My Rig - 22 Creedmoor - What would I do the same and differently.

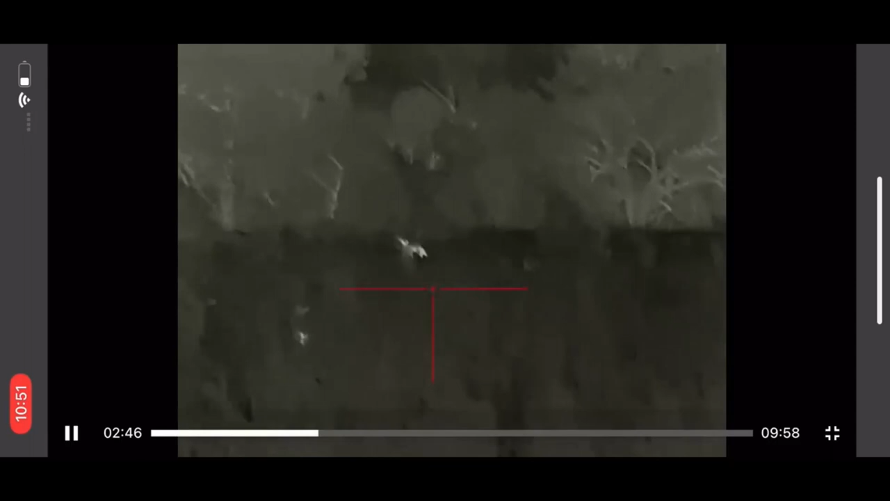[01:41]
that's really cool because it just shows it how effective these 75 grainers really are I mean it hits like a freight train so here we go
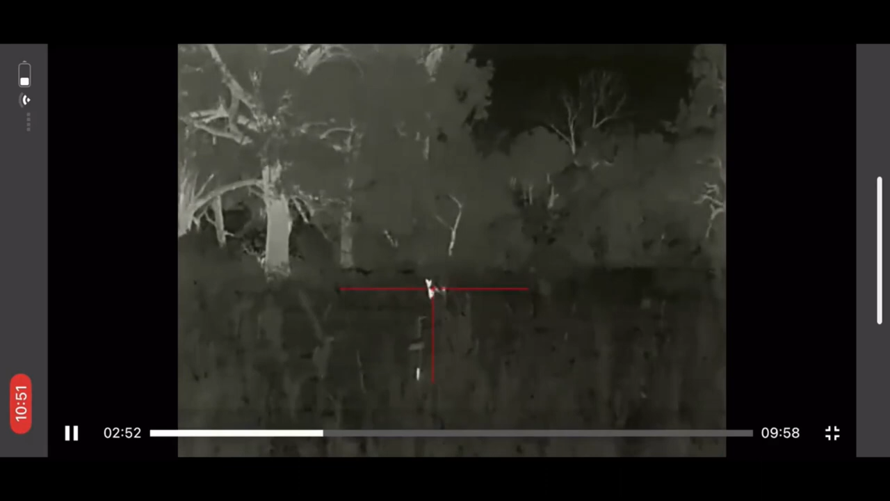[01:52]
and there's that muzzle brake in action look at that big chunk fly up there like the crosshair barely moved from that 22 Creed even though it's launching a heavy pill and
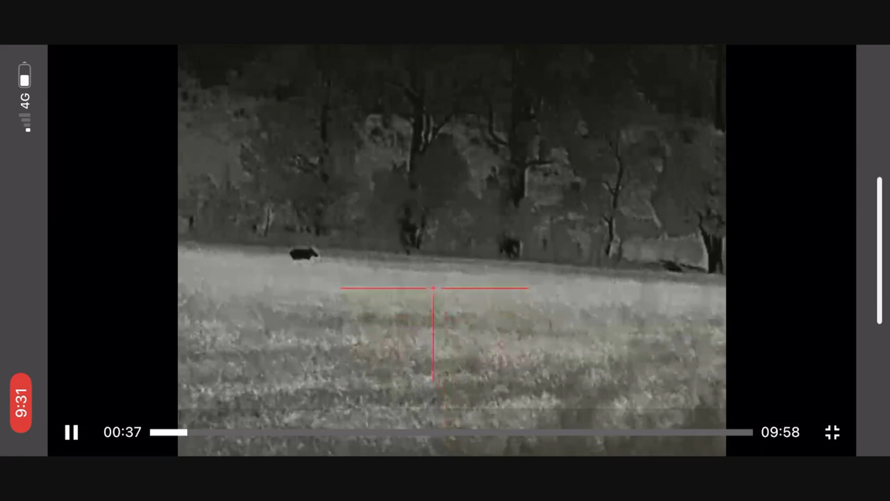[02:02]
this is the pig and watch this action boom down